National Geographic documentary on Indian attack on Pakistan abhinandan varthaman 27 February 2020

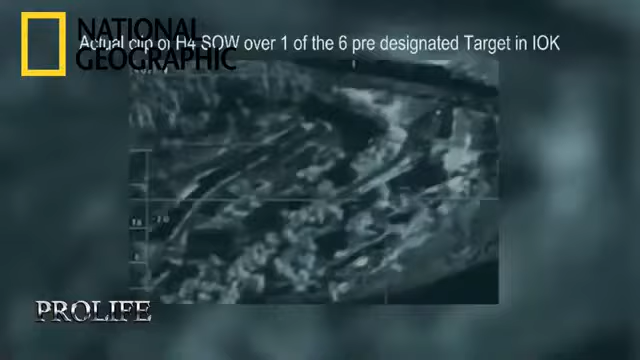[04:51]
They went off, the H-4s were fired, and you can see the target designated box shift away from the intended target,
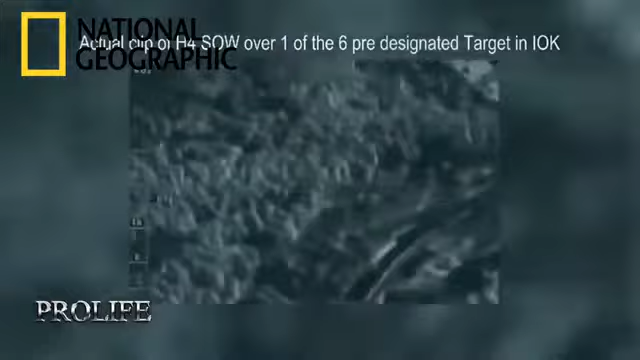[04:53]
because now the pilot wants the bomb to hit about 1,000 yards away.